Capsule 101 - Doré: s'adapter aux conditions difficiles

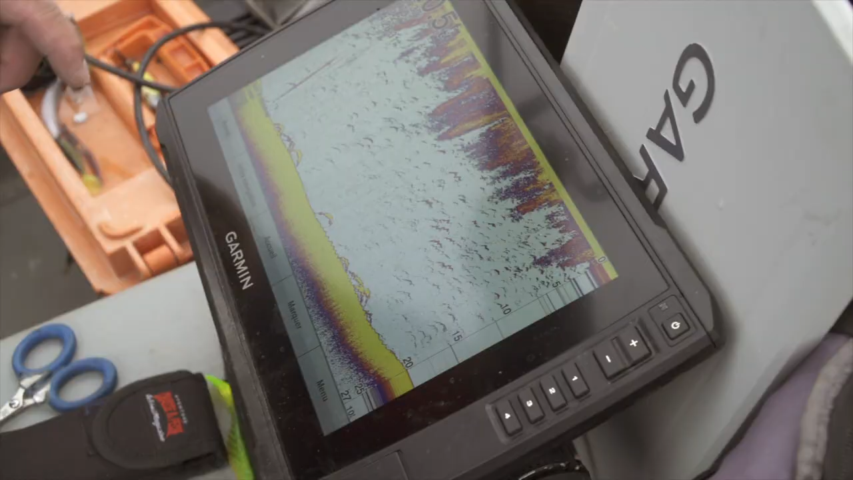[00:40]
On a repéré des poissons avec notre sonore, on sait qu'ils sont là, mais ils veulent pas mordre.